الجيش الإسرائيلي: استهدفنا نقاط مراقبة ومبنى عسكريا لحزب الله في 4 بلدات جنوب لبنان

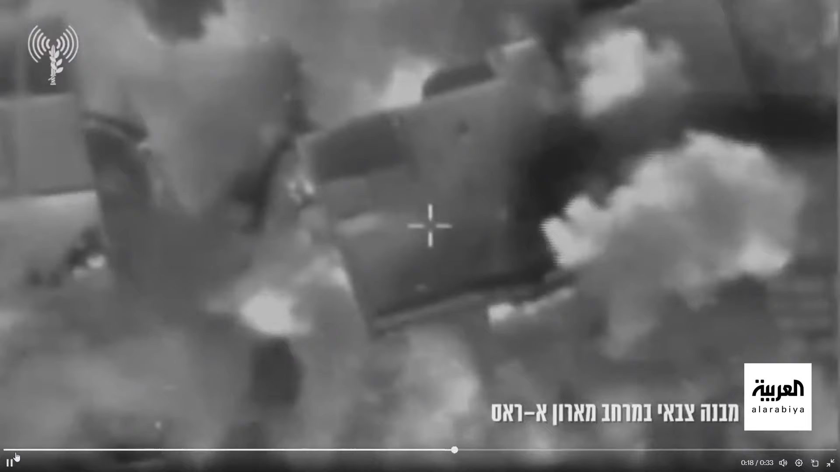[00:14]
الجيش الإسرائيلي أكد أيضا بأن هذا المبنى العسكري ونقاط المراقبة الأخرى هي إذن في أربع بلدات في جنوب لبنان منها مارون الراس إذن على اليمين